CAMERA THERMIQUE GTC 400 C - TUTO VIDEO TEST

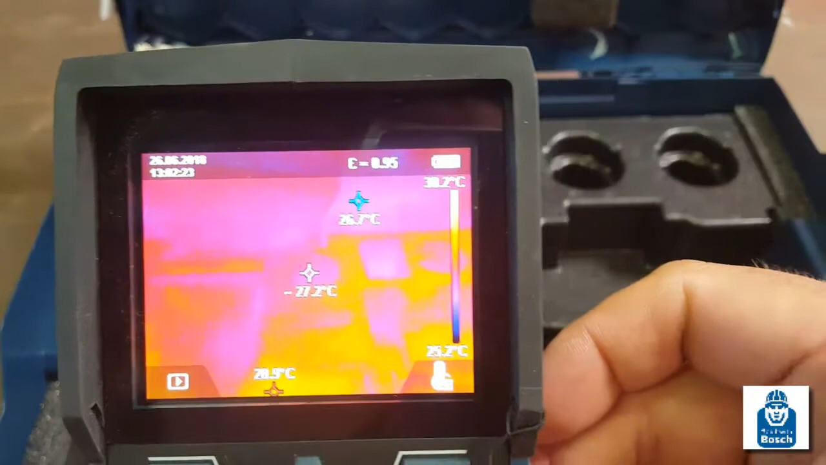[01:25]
donc là moi j'ai essayé de vous faire voir et de vous faire comprendre le mieux que possible parce que c'est un appareil qui vaut relativement cher c'est un appareil qui vaut 1000 euros
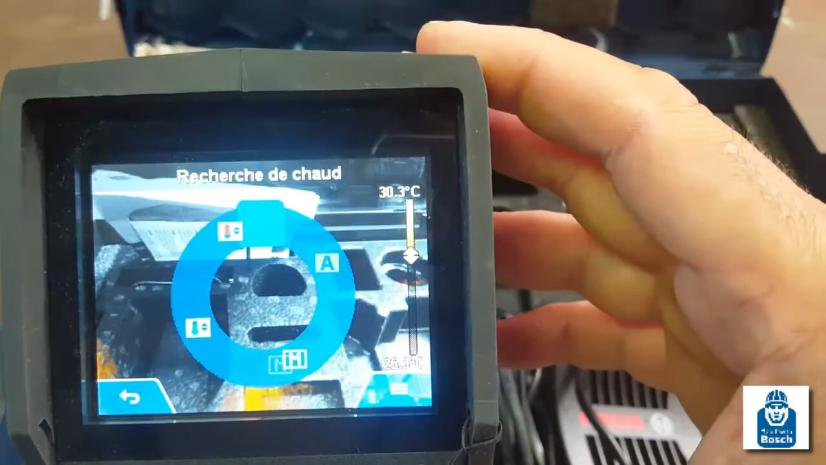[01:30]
On screen: scale top 30.3°C
donc bon voilà vous avez la recherche de show de point show alors après bon j'appuie sur le bouton funk bon ça va pas vous jouer un morceau de funk
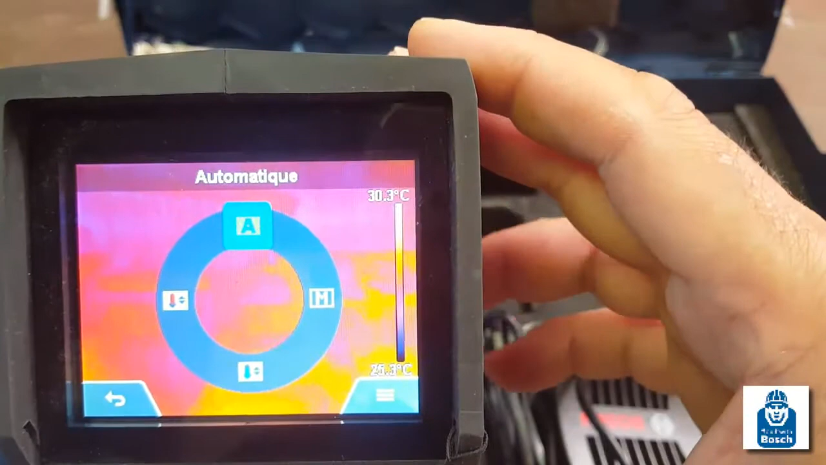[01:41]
On screen: scale top 30.3°C
je vous avoue c'est un bouton qui se prénomme funk donc après on se balade dans le mode automatique donc le mode automatique c'est lui qui va
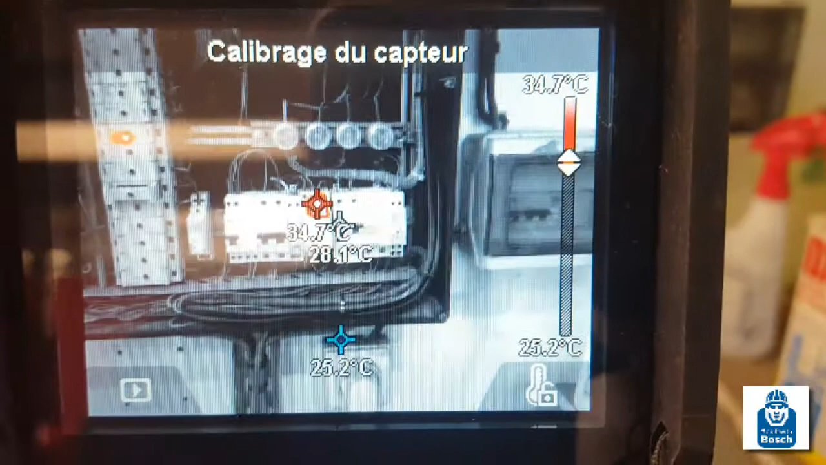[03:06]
On screen: max 34.7°C, min 25.2°C, scale top 34.7°C, scale bottom 25.2°C
donc en zoomant un petit peu voilà vous voyez au milieu il me donne la température du je sais pas si c'est un disjoncteur ou autre je crois que c'est un
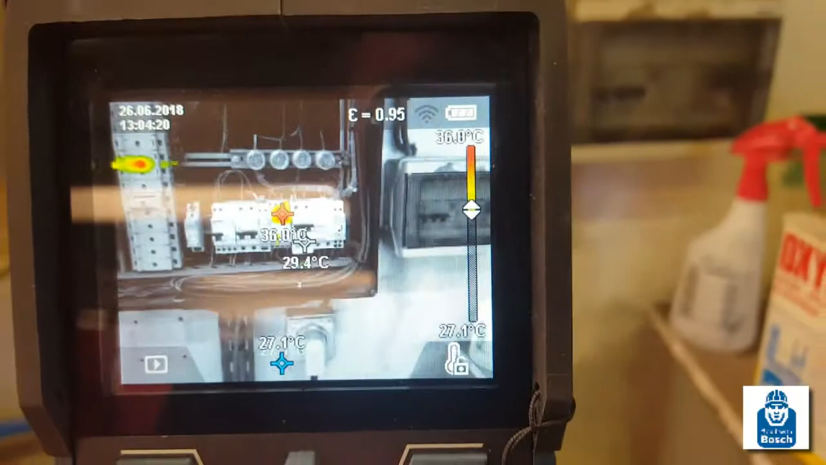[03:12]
On screen: min 27.1°C, scale top 36.0°C, scale bottom 27.1°C
contacteur ou quelque chose comme ça donc ça me donne la température du contacteur qui est chaud donc par exemple pour
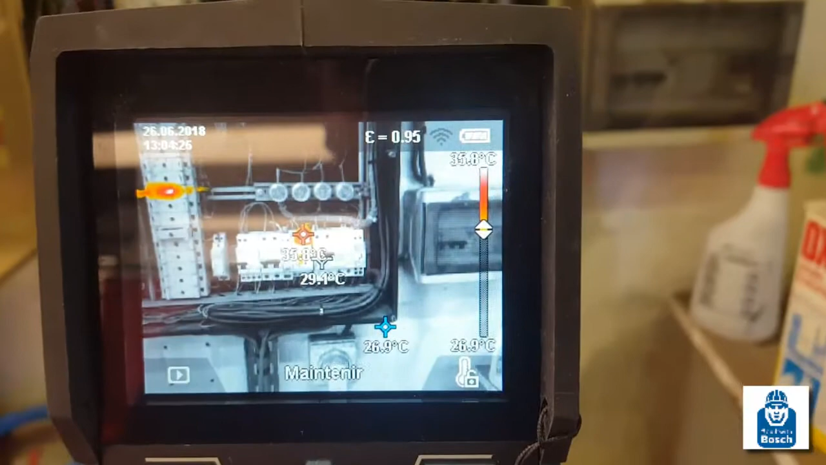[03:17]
On screen: scale bottom 26.9°C
les électriciens celui qui a un problème une surtention sur son réseau ou autre avec ça il peut facilement revoir
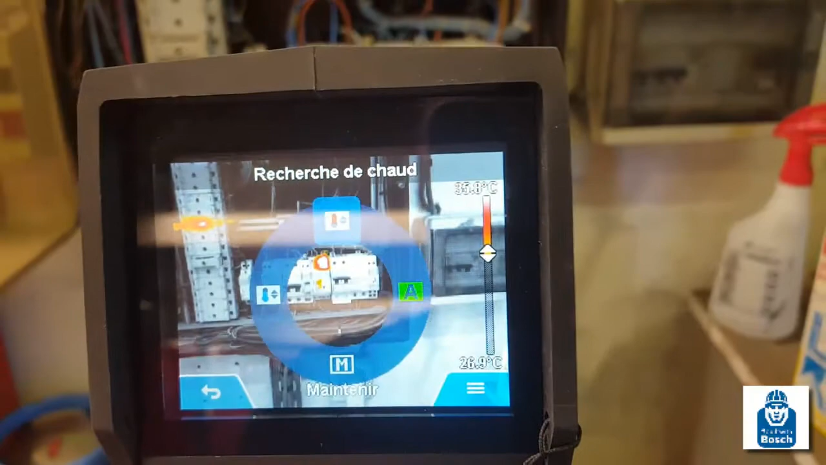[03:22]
On screen: scale bottom 26.9°C
lequel est chaud donc là en mode automatique
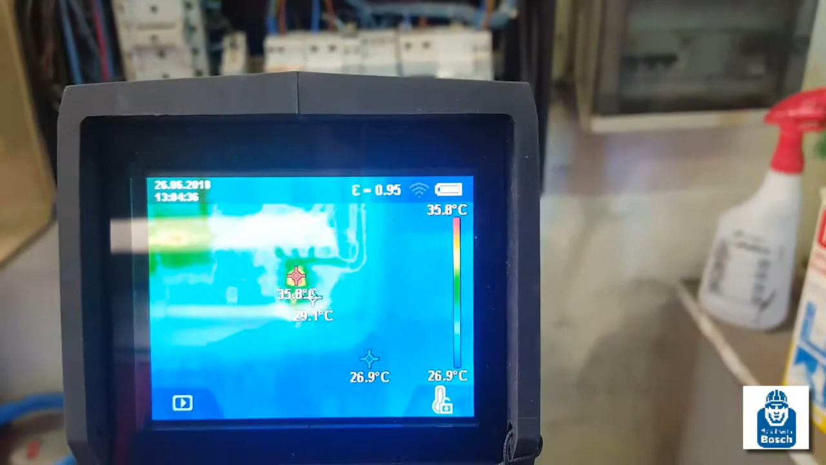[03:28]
On screen: max 35.8°C, min 26.9°C, scale top 35.8°C, scale bottom 26.9°C
voilà il trouve les zones froides et les zones chaudes on les voit bien dessus le câble vous voyez on voit même le câble qui est chaud
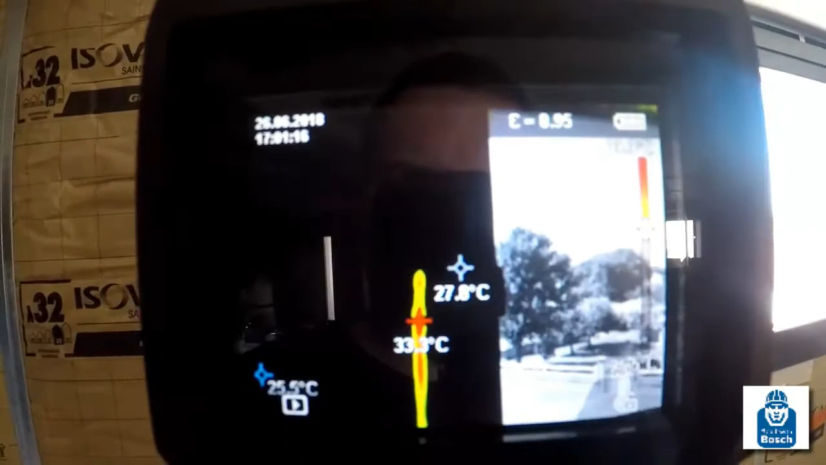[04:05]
On screen: min 25.5°C
on est en recherche de points chaud et on voit bien qu'il y a un point chaud du fait que ce soit pas isolé vous voyez à gauche
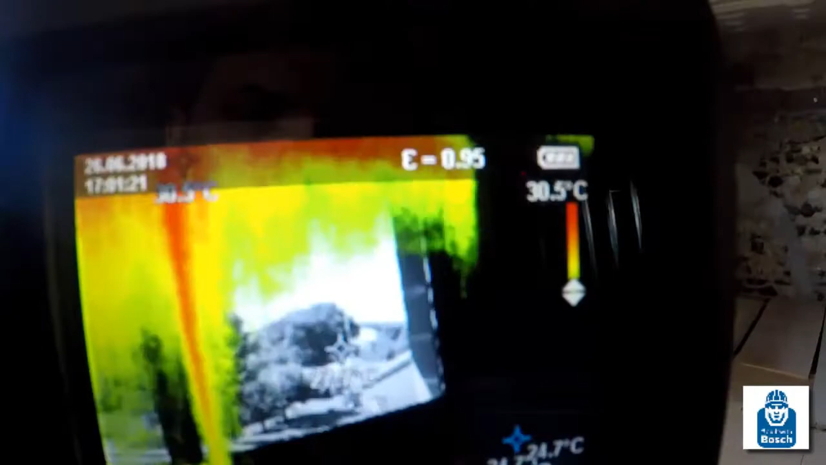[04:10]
On screen: scale top 30.5°C
il y a la température il donne toujours la température la plus froide la plus chaude et la moyenne on va dire donc là c'est pareil je me suis déplacé
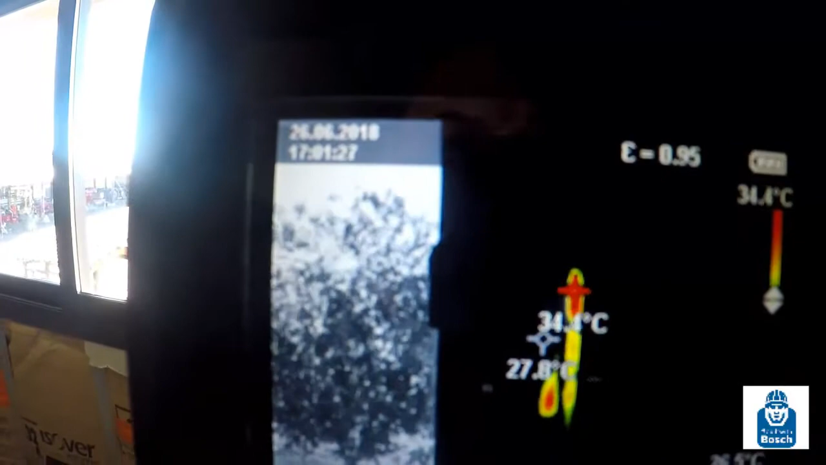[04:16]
donc vous voyez là où c'est en rouge et bien c'est que c'est pas isolé
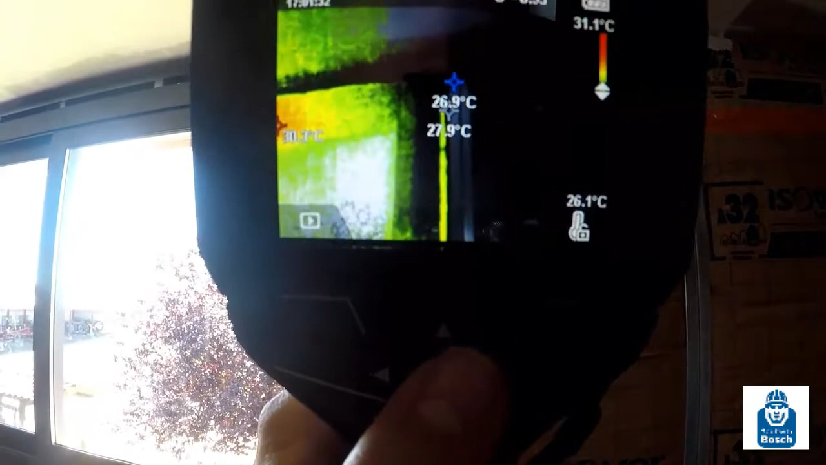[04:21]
On screen: min 26.9°C, scale top 31.1°C
et on le voit bien d'ailleurs tout le long avec du froid encore je vous dis ça serait beaucoup plus précis
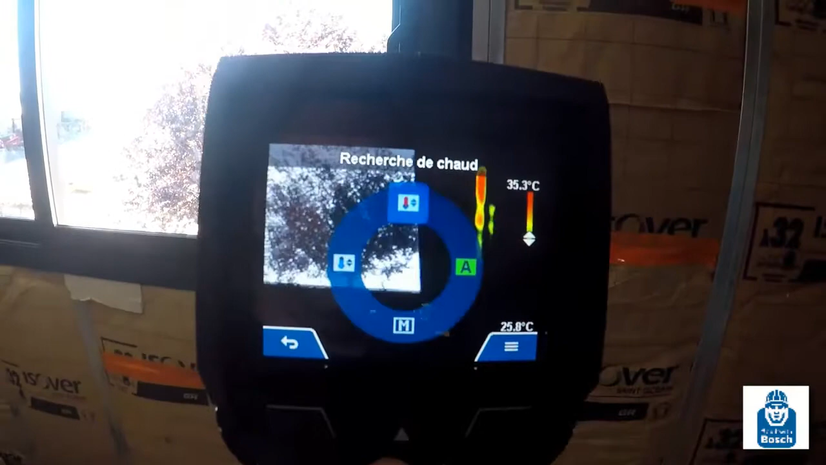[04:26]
bon maintenant on va essayer de faire une recherche de froid pour vous faire voir un petit peu les différentes couleurs comme quoi il montre bien les zones froides